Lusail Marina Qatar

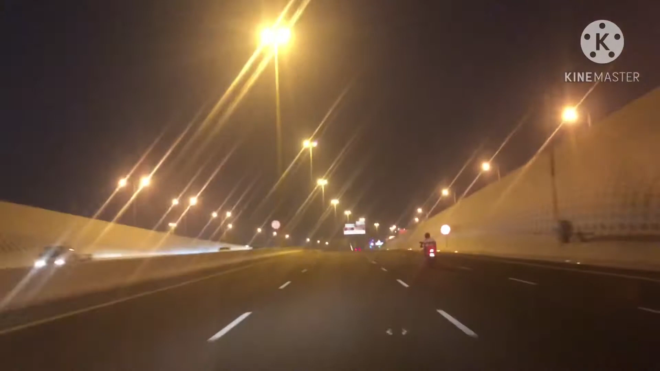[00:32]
तो आप लोग देख सकती हो यह लुशेल का है विडियो तो आगे हम देखाते